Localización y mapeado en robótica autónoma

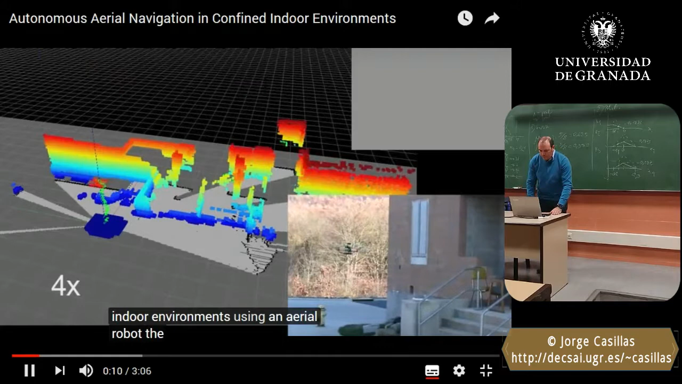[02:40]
The robot is equipped with an IMU, camera, and laser scanner with depressive mirrors.